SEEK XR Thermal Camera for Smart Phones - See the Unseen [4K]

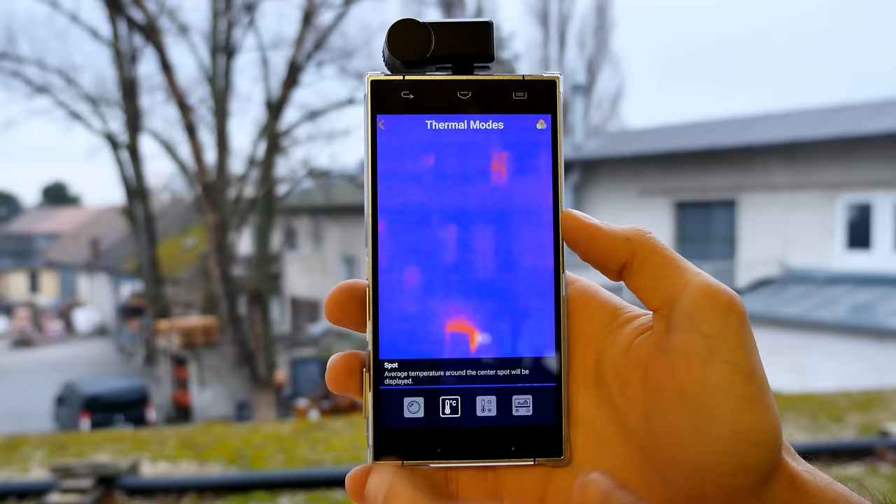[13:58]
For instance, here we have the spot. So in spot mode, you get something which looks like a crosshair in the middle of the screen. Also under the crosshair, you can see, for instance, the temperature in degrees Celsius. So this shows the temperature here around the crosshair.
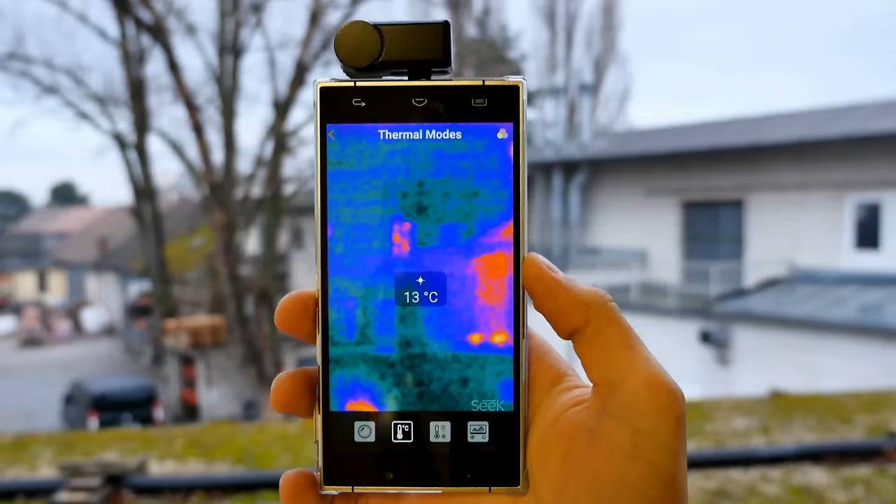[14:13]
On screen: spot 13°C
Now, you can see the blue color here, it's like 13 degrees Celsius, but for instance here, near the chimney,
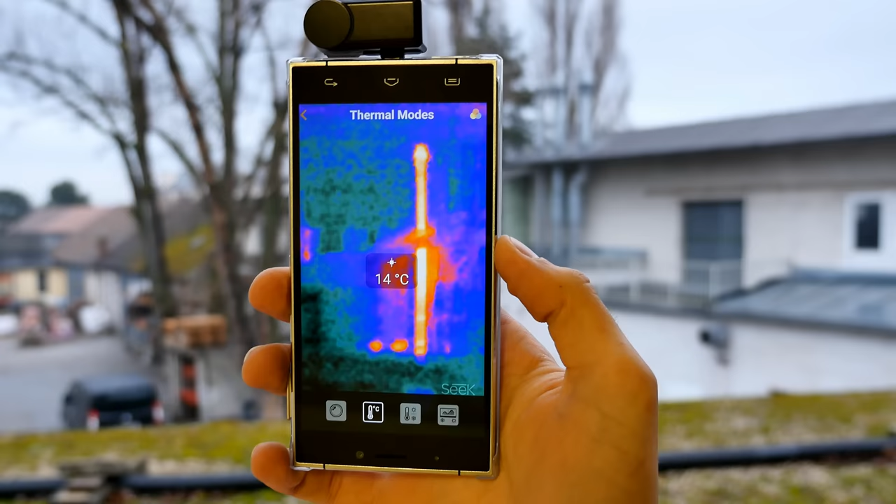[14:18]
On screen: spot 14°C
so if we actually place the cursor here directly on it, you will see the temperature, the surface temperature of the chimney, which is around 30 to 35 degrees.
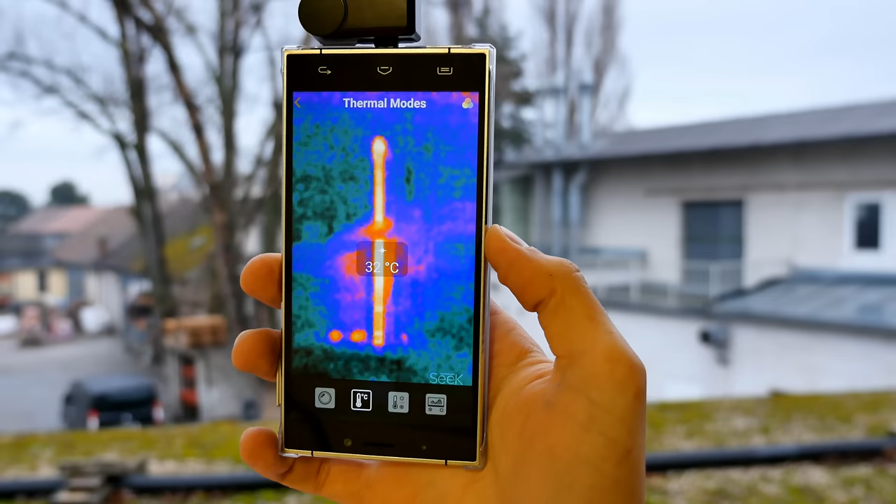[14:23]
On screen: spot 32°C
Now, with one hand, this is really hard to do,
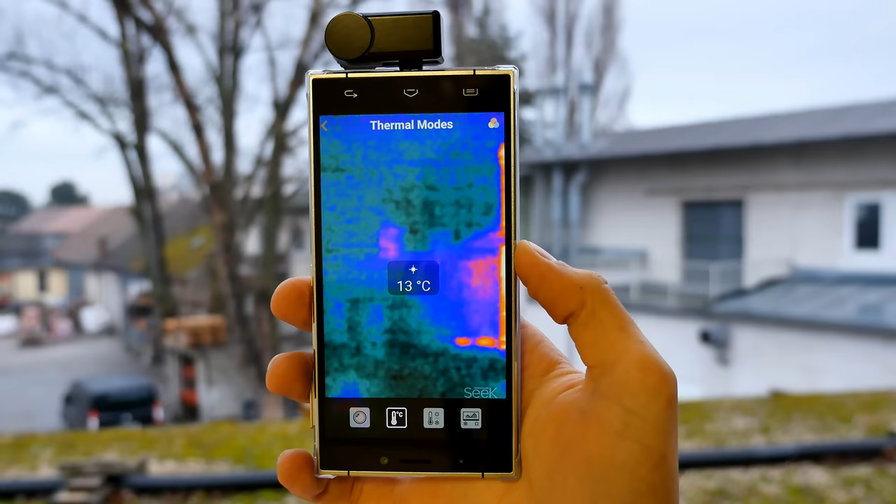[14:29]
On screen: spot 13°C
but if you do it with two hands, you can actually measure the temperature pretty accurate and also really fast.
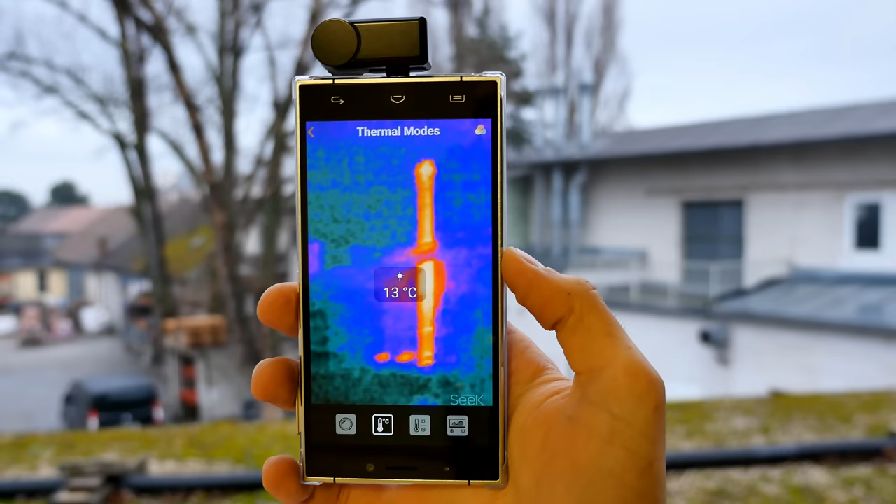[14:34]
On screen: spot 13°C
Now, that's the spot mode. Now high and low mode is pretty cool, so basically it's just like normal mode,
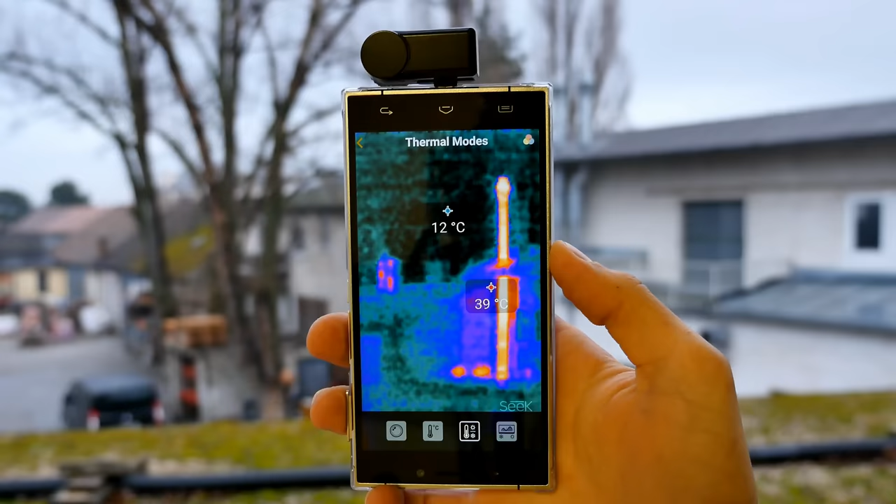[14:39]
but you get two indicators showing the highest and the lowest temperature.
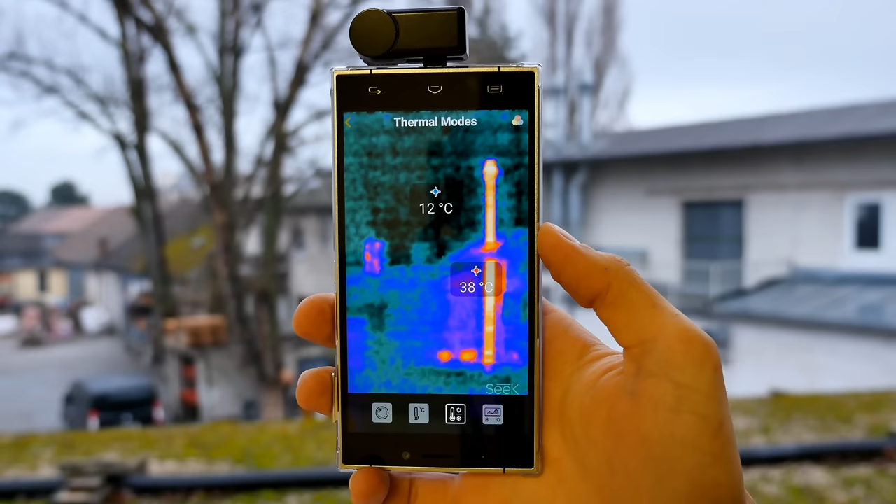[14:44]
For instance, near the chimney, we have 40 degrees Celsius, and here in the air, so a bit over the roof, we have like 12 degrees Celsius.
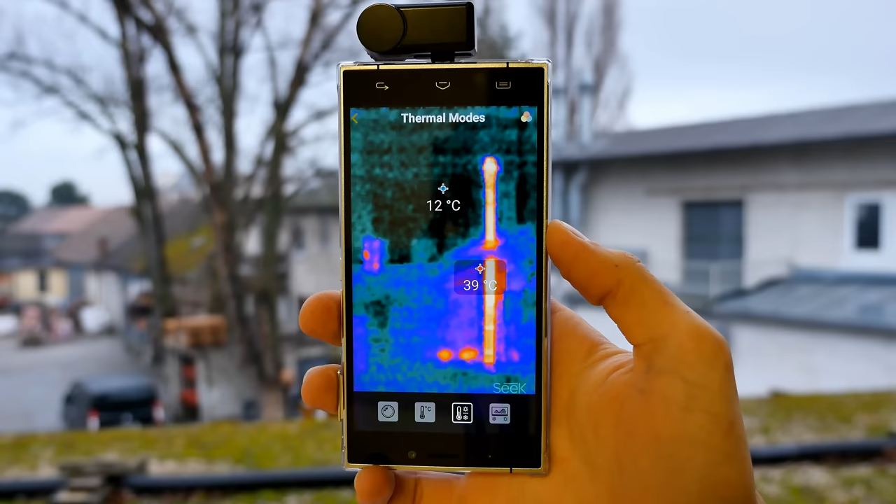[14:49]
So that's like a temperature difference of almost 30 degrees Celsius,
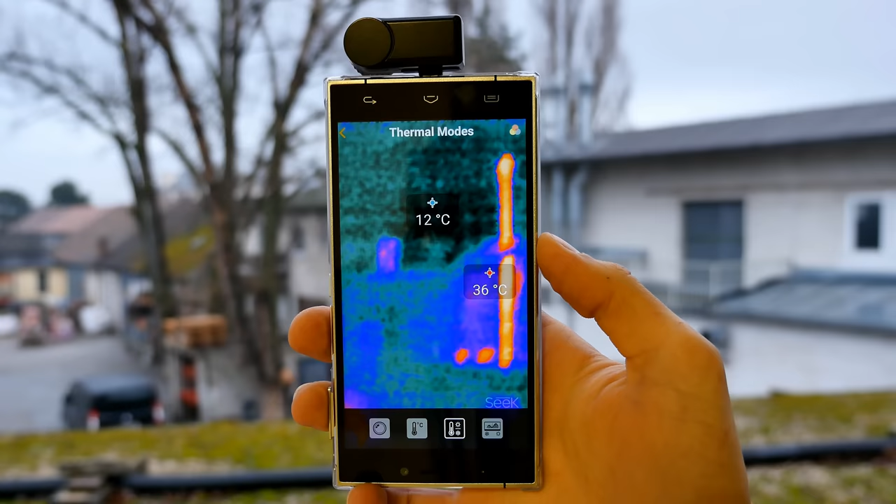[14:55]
and that's pretty cool, so you can definitely see what's hot, what's cold, and the difference between that.
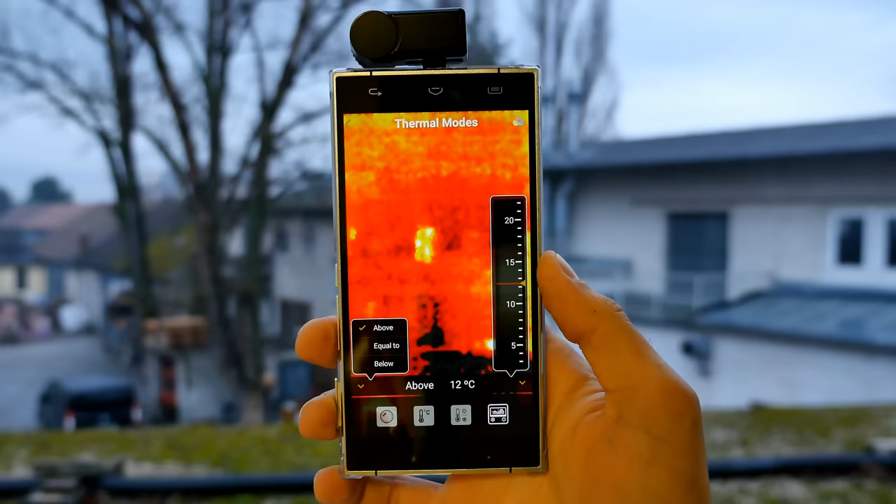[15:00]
Alright, so we're now here in threshold mode, which can be very useful if you already know what you're looking for instance, specific temperatures.
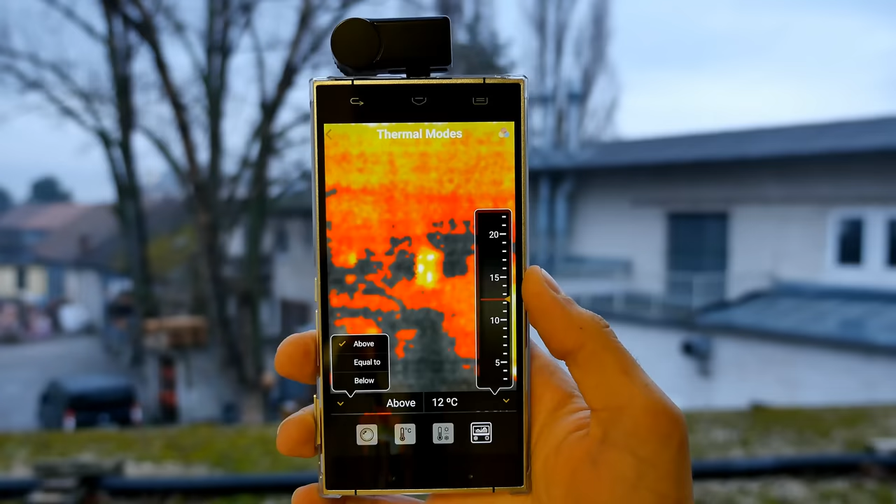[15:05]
Like here on the bottom side, you have here above, equal to, and below.
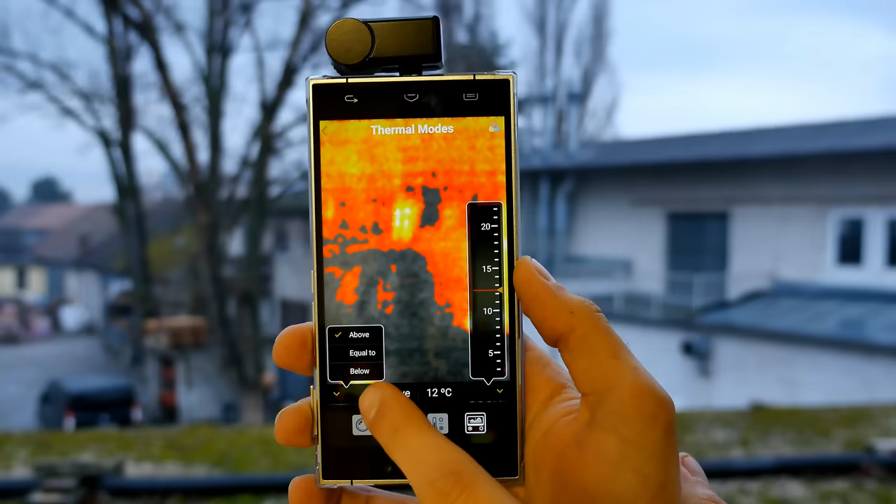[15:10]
If you're looking for any temperature, for instance, below a certain level,
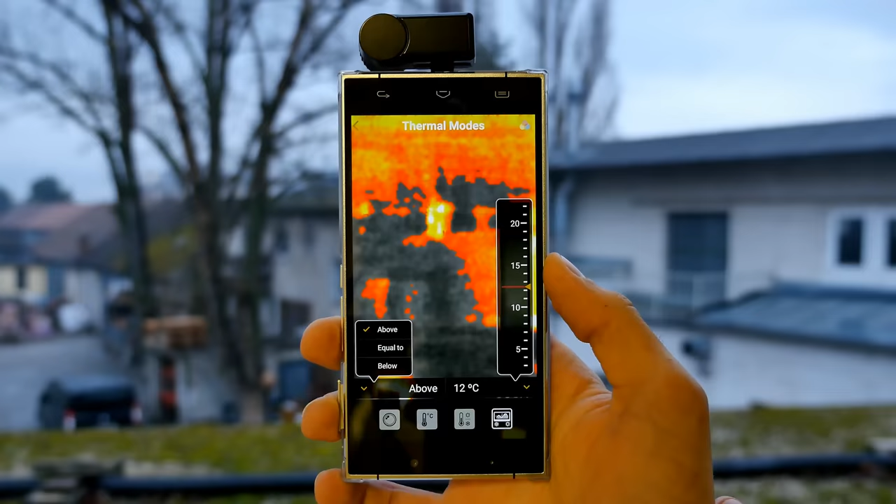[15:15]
like 0 degrees Celsius, if you, for instance,
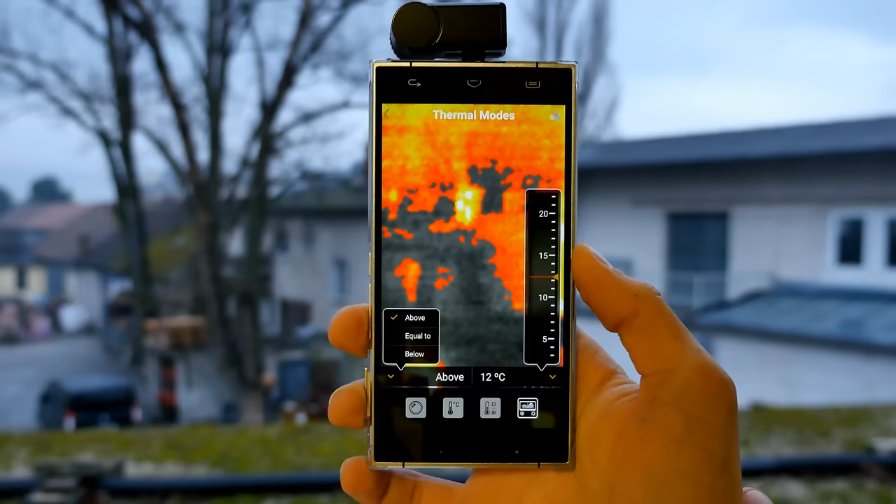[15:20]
want to have a look at ice and you want to get rid of all the other stuff in the background,
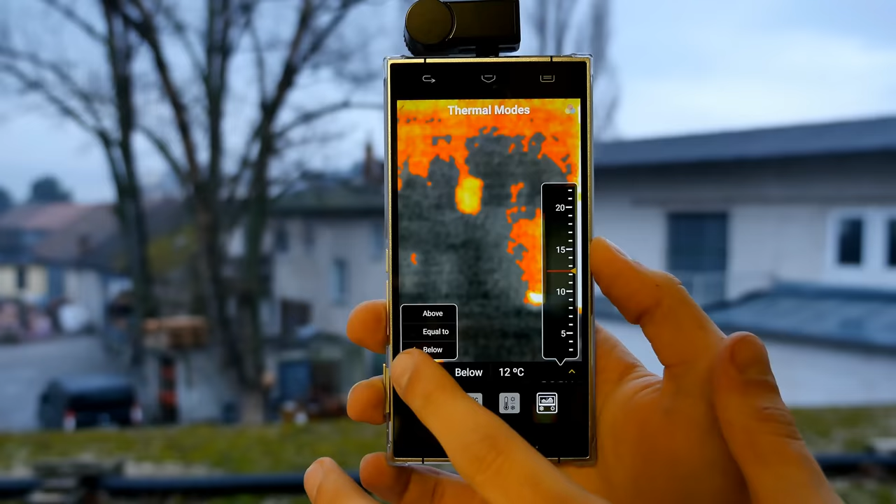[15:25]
then you can go here to below and you switch it here, for instance, to like, let's say here, 15 degrees,
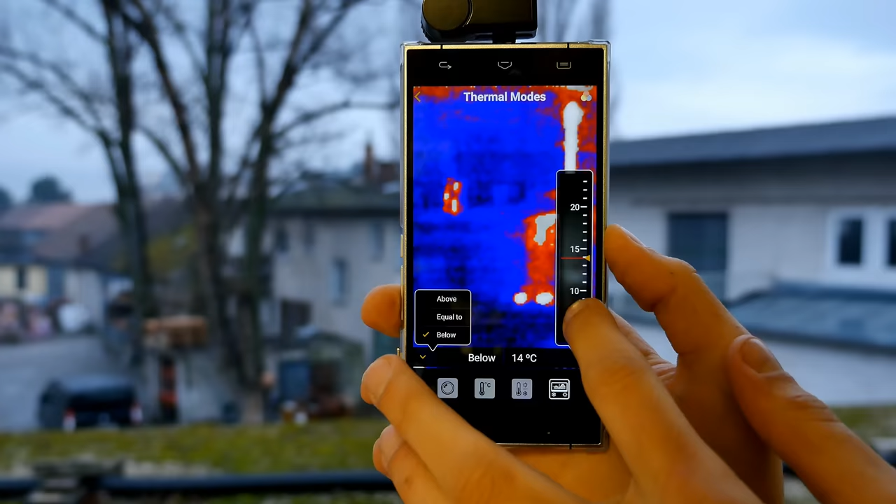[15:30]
and then you can see here, for instance, which temperatures which are very close to 15 degrees here in blue.
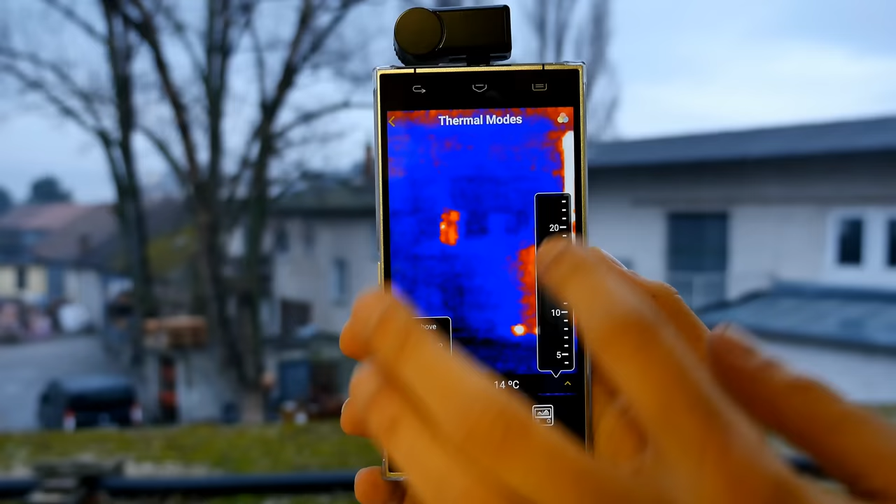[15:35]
Here's something which is hotter, like here, for instance, the chimney, and that's also equal to.